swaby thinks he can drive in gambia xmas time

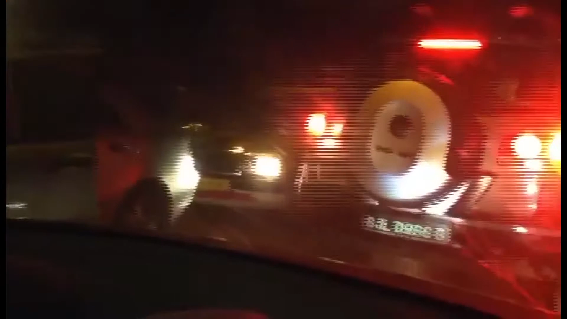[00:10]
He thinks he's here Look, look, the reversal on him Look, look
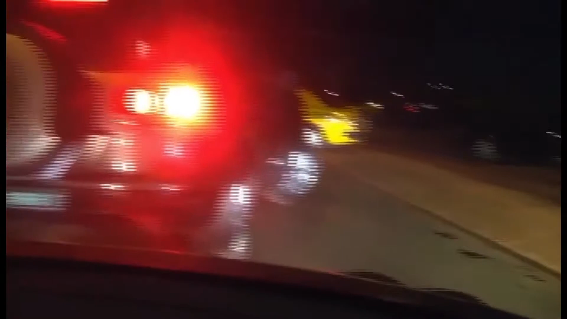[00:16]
Both sides of the road are blocked Look, everybody just dodged Look, look, look up there I don't know how I do that, dude Huh?